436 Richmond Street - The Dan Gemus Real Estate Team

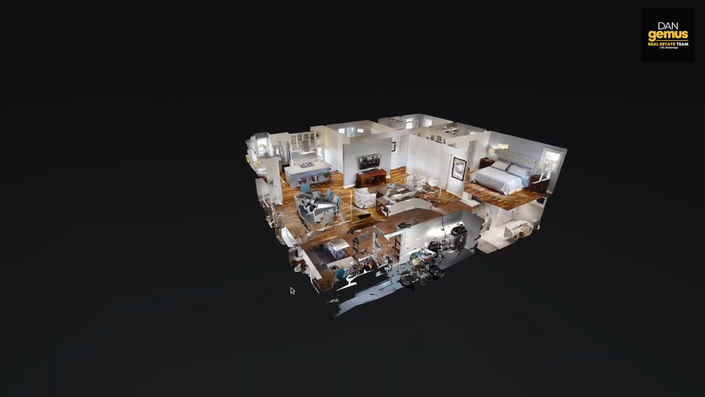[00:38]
The 3D walkthrough tour allows you to explore this home in every detail.